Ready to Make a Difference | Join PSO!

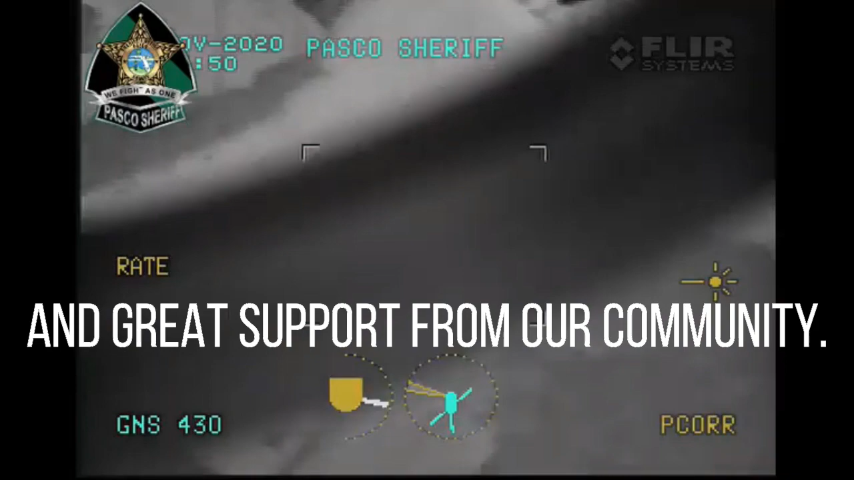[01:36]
Southbound on Osprey. He's on foot. Alright guys, going in between the houses. Yep, there he is. Keep going.